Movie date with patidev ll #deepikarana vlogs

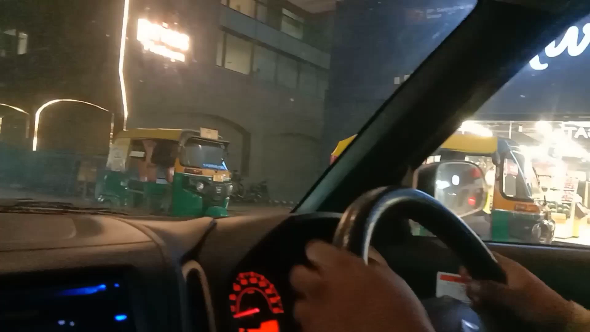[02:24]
यही तो है बारबेक्यू नेशन वाले रोड। क्या? हाँ यही तो है बारबेक्यू नेशन। हाँ अभी तो होती है।